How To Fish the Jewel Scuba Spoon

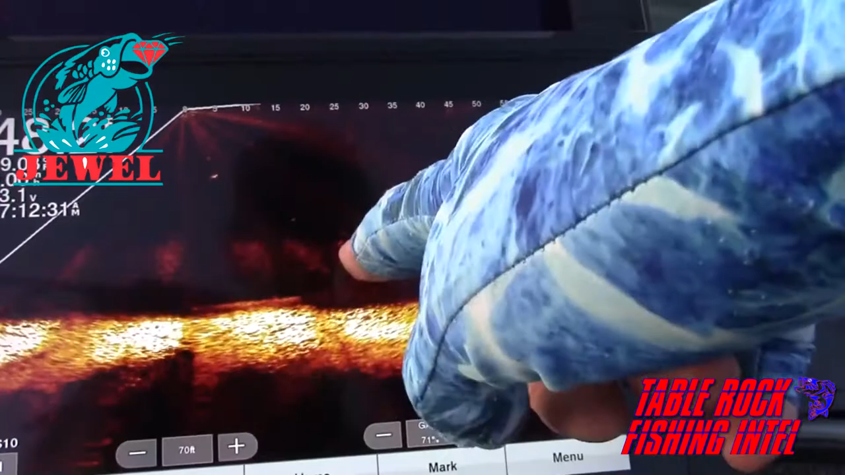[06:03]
These are all fish that are suspended in the top of these trees. Why not the tree again?
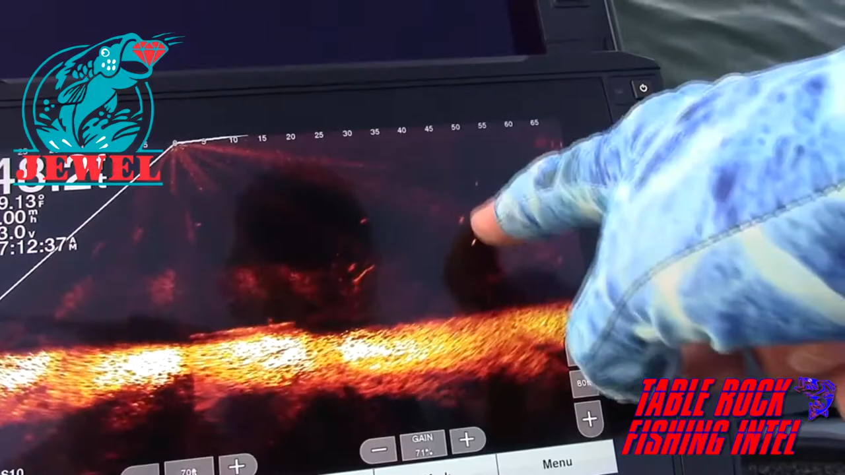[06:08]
There's a tree here, another one there, and another one there. We're fading off of it a little bit because we're drifting. But that's all fish right there.
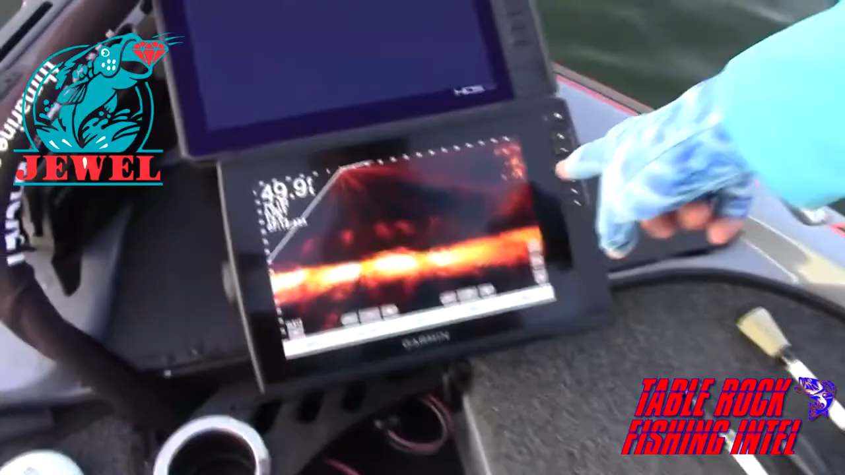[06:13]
All of that. Oops. All of that right there is a school of fish. Fish on.